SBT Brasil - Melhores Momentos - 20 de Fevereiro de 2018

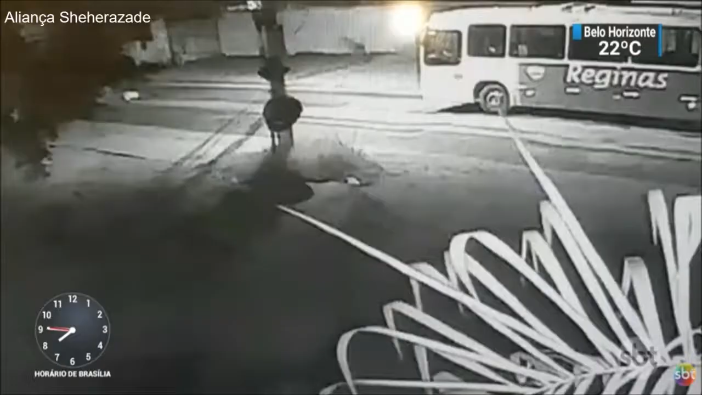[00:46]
Sargento do Exército reage a tentativa de assalto e é assassinado no Rio.